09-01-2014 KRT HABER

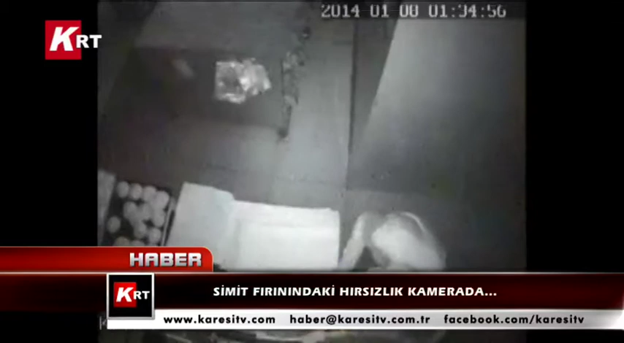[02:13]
Dün gece saat 1 sularında meydana gelen hırsızlık olayında başlarını kapşonla kapatan 3 kişiden ikisi önce ortalığı kolaçan ediyor.